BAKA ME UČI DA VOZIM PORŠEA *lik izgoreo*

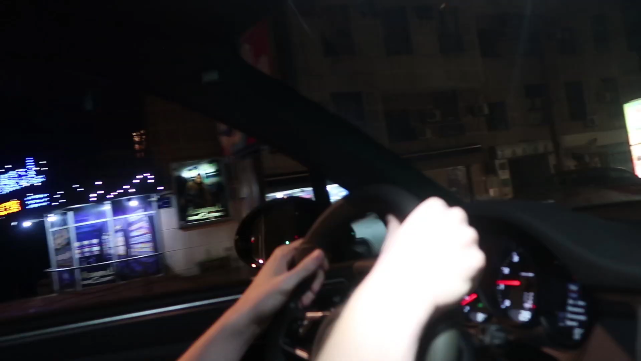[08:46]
Ne treba da udariš ivicu i ne treba da udariš kola.
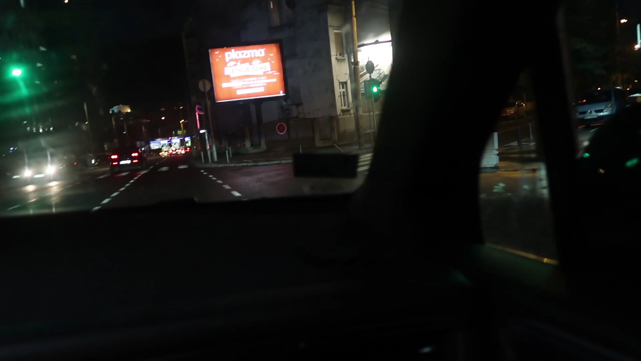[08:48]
U suprotnom smeru, bravo. Odličan, bravo. Ispravi, ispravi, ispravi, volan.
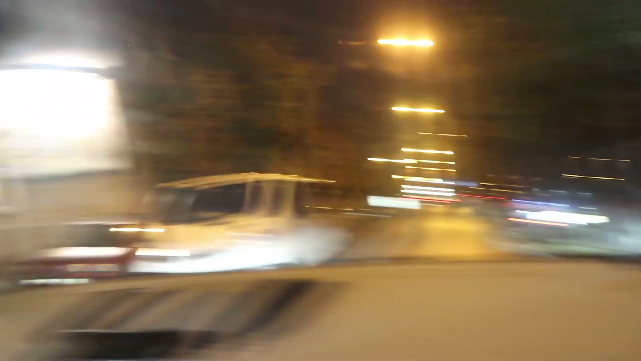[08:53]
Bravo. To je to. Bravo. Legenda.
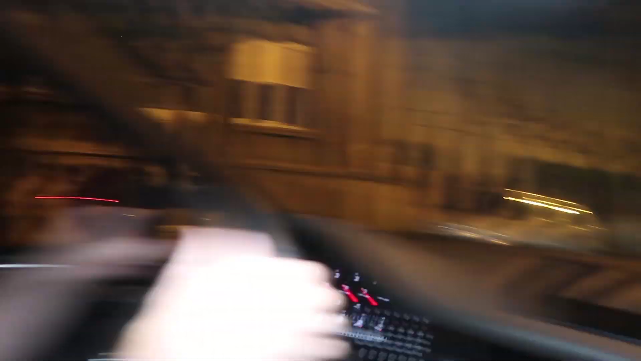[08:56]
Sada ću da snijam kako ne radi semafor, da ljudi vide koliko si ti u stvari dobar i pošten vozer.
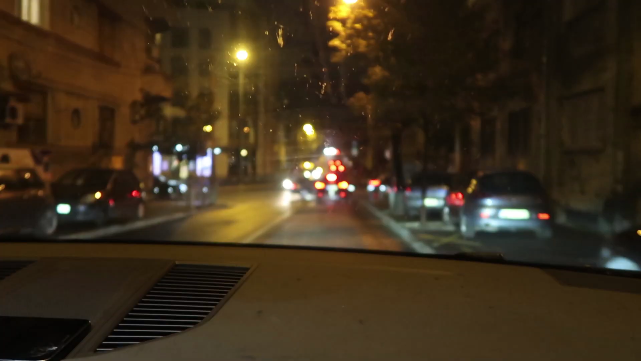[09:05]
Stop, oni imaju prenos, ti staneš tu i čekaj. Ovo i ja. Hop se nas. Clickbait opet. Lopet. Sada samo pravo, pravo. Stani, stani, stani, pešak da prođe. Izvolite.